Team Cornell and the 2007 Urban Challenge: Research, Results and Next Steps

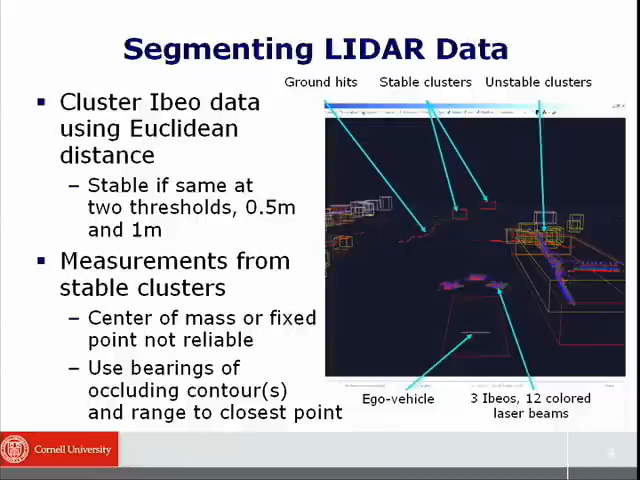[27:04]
And those proved to be pretty stable, but it means that there are various things that we can see that we won't get estimates from because we're assuming we have both occluding contours. So if you see an object that's partly hidden from view, we're not going to be able to estimate things about what it's doing very well.